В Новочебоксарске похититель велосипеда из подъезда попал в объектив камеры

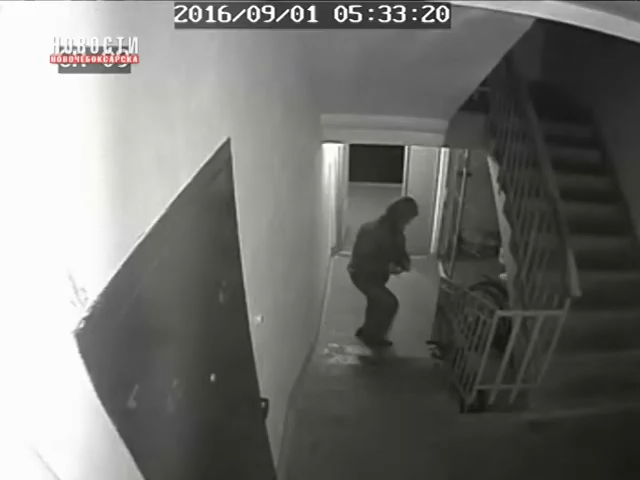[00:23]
Неизвестный человек, надев черную куртку с капюшоном, вошел в подъезд дома номер 6 по улице Винокурово примерно в пол первого ночи. На видео можно заметить, как человек долго присматривался к двухколесным, а после того, как выбрал один из них, перерезал замок, взял велосипед и уехал на нем в сторону набережной.